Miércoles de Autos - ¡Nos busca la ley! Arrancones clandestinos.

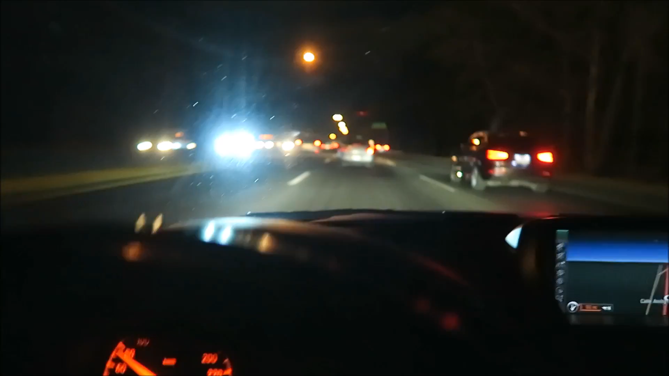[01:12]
Voy aquí por Periférico, cerca del Trompo Mágico. Acá me citaron, estoy muy lejos de donde vivo yo. Pero bueno, todo sea por un buen miércoles de auto, chavos. Así que déjenme agarro este puente que nunca lo había tomado en mi vida. Está la fregada el Periférico, por cierto. Digo, para variar, con México en Bachelajara, chavos. Pero bueno, ahorita que lleguemos les digo pues de qué trata este miércoles de autos. Hacia Avenida Juan Palomar y Arias, calzada, servidor público. Ok. Miren, chavos, un Golf Tuning.
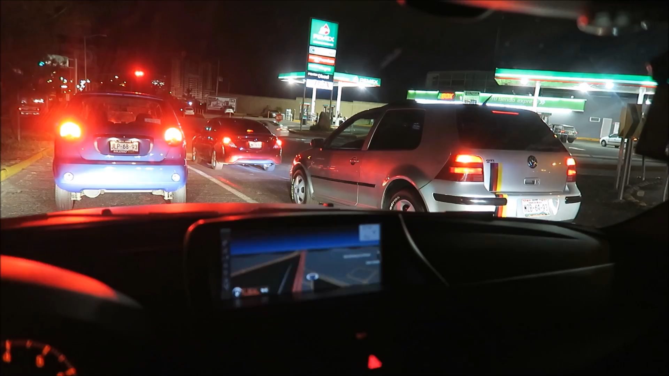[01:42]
No tengo nada en contra de las calcas así, pero no sé, no me gusta mucho que digamos. Chavos, creo que estoy perdido.
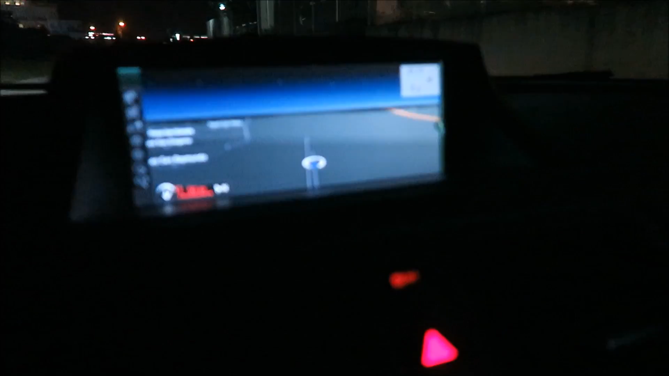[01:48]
El mapa inclusive ya no marca que es calle aquí. Prácticamente se nos acaba de terminar la calle, pero acá continúa.
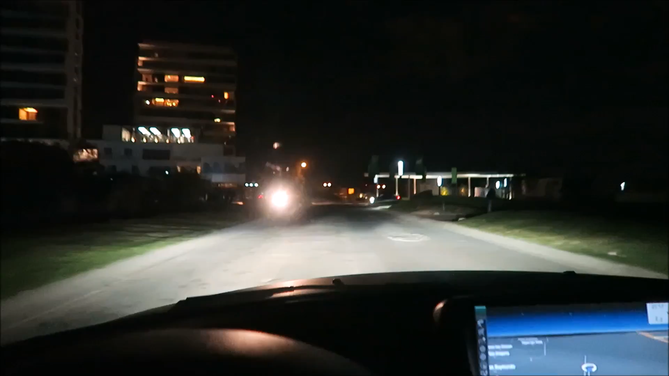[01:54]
Creo que sé dónde andamos, más sin embargo estoy adivinando nada más.
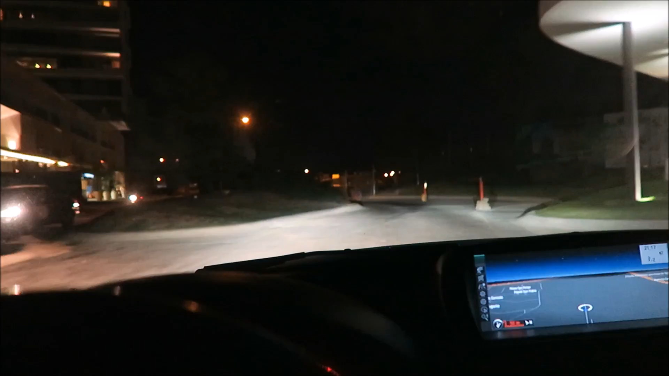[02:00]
Pero según yo es una calle relativamente nueva por esta área, que no conozco muy bien, pero estoy seguro que pues ya vamos casi en camino.
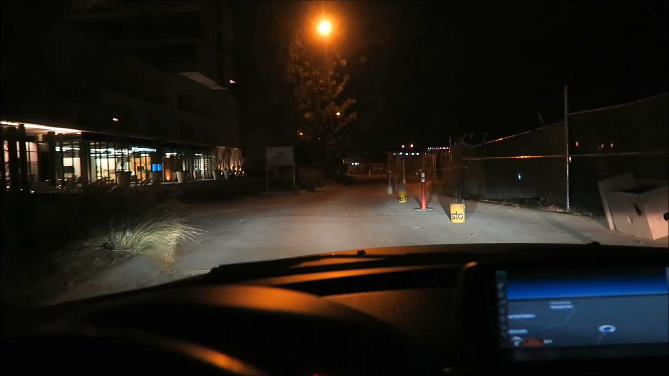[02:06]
Déjenme, me quito los carros que tengo atrás porque pues, los topes bien despacio. Pues ya mero llegamos, chavos.